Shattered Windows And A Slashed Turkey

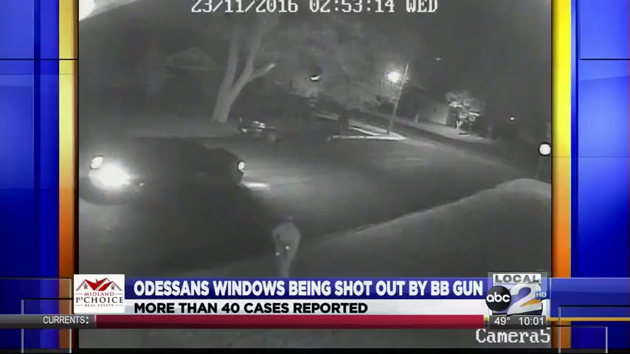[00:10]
Residents complaining their vehicle windows are being shot out by BB guns. And BB guns shooting not out a dozen car windows aren't the only kind of criminal mischief cases popping up.
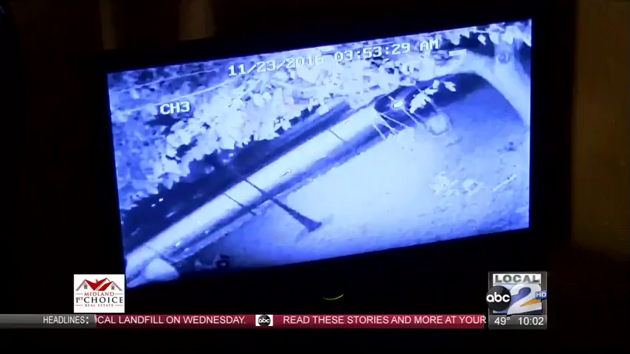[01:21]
One of those victims had two of her windows busted, says she caught the vandals on camera. They drove by and did the driver's side window, shattered it completely,